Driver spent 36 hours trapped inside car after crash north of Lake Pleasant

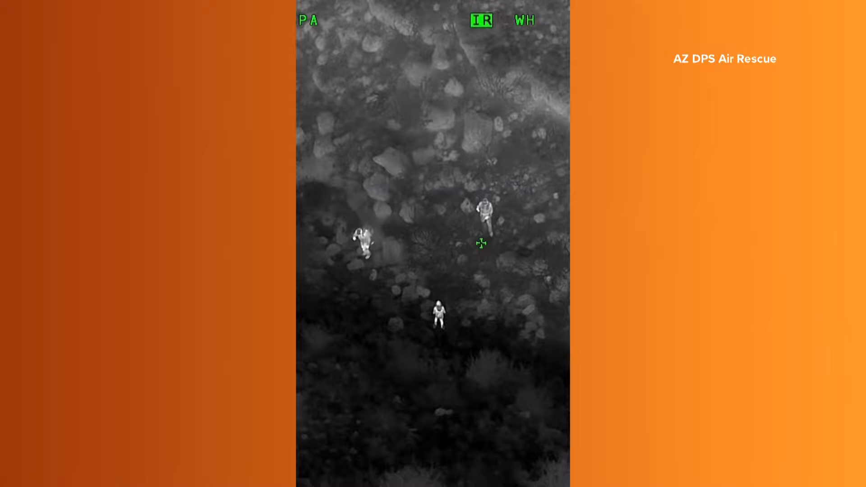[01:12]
The deputy then went down the embankment themselves and saw that the woman was miraculously alive.